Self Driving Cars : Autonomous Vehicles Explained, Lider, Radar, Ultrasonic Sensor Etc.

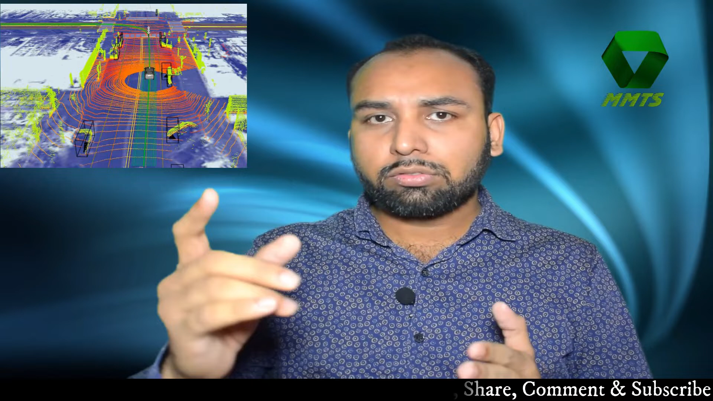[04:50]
first में जो पाए जाने वाली cars होते हैं या दूसरा vehicle होते हैं उनसे कितना दूरी है उसको measure कर पाती है और दूसरा